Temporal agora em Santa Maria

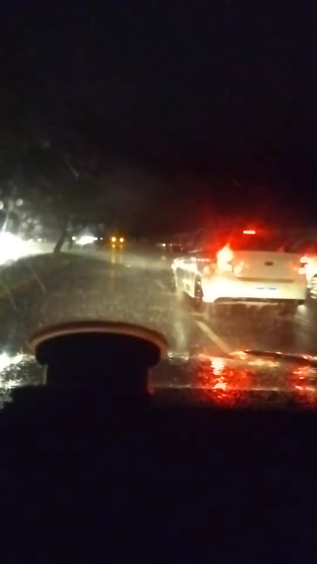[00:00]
A gente teve um temporal muito forte agora aqui em Santa Maria,
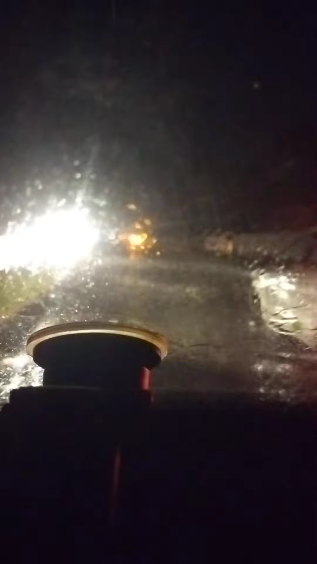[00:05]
passou uma tormenta muito violenta, várias árvores derrubadas,
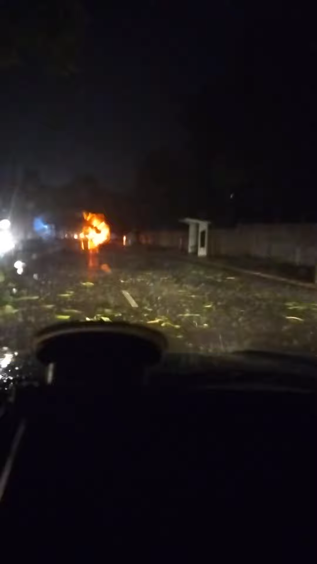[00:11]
aqui na rua inclusive agora estou passando do lado de uma, e acredito que o estrago foi muito grande na cidade, mas que fique a lição para a prefeitura, esse tipo de árvore que eles tem aqui nos canteiros da cidade não servem como árvores decorativas, pois são um perigo, elas quebram com qualquer vento, se bem que não foi qualquer vento, foi um vento muito, muito forte que causou esse estrago agora aqui na cidade.
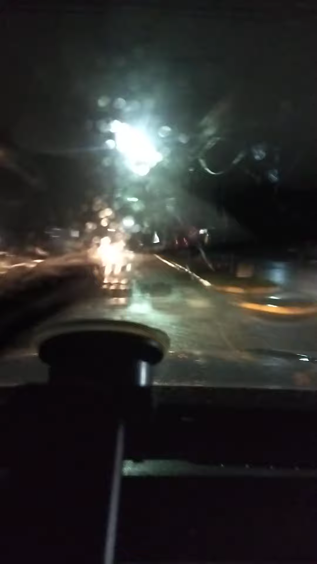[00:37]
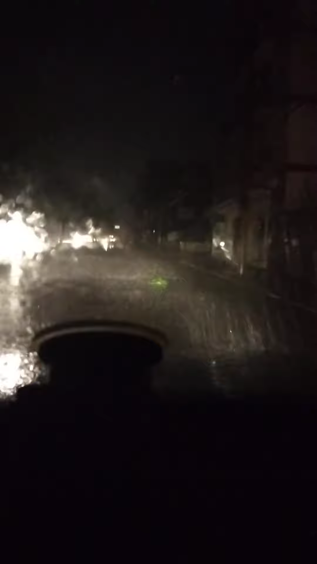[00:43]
A gente está aqui na Avenida Presidente Vargas agora, vamos subir, estamos aguardando tocar uma corrida, e olha ali, já temos um carro totalmente embaixo de uma árvore, que pena, que pena.
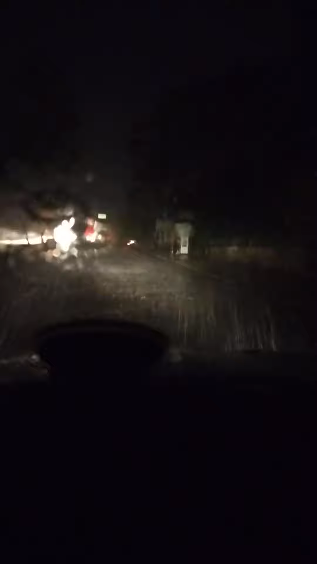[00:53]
Vamos torcer que o proprietário desse carro aqui tenha seguro, porque a árvore caiu em cheio, em cheio em cima do carro dele.